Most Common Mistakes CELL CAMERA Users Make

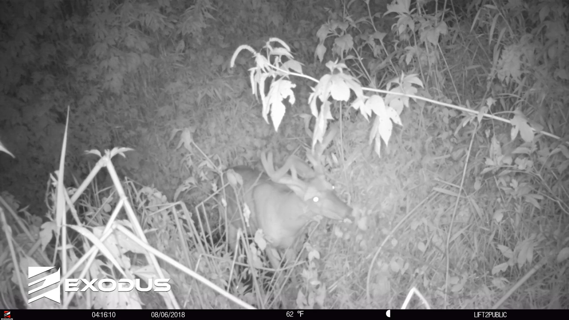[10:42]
So running that camera on a three, six, 12, 24 hour delay is going to just help you extend those, extend that battery life. So take, take that into note, take all these things into note.